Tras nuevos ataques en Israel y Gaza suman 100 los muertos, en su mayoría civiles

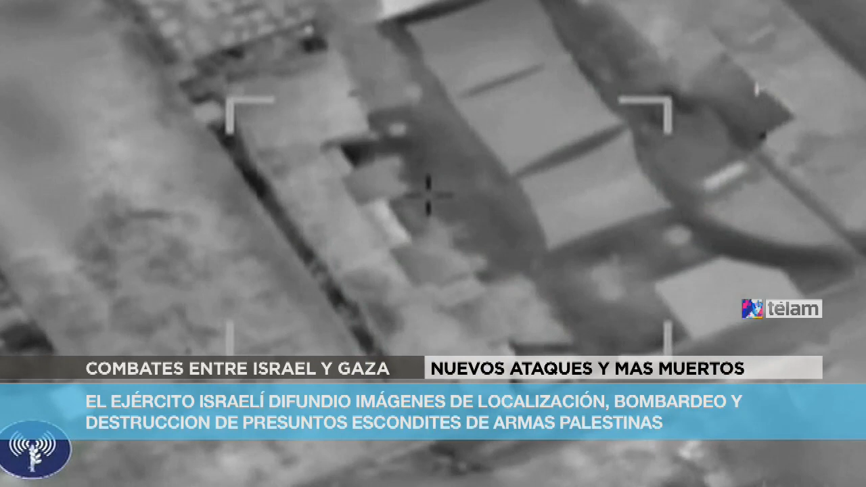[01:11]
Además, el ejército israelí dio a conocer hoy imágenes en las que se ve la forma en la que focalizan presuntos depósitos de armas en la ciudad de Gaza para proceder luego a su destrucción mediante una ofensiva aérea. Vocieros militares informaron que se atacaron más de 200 sitios durante las últimas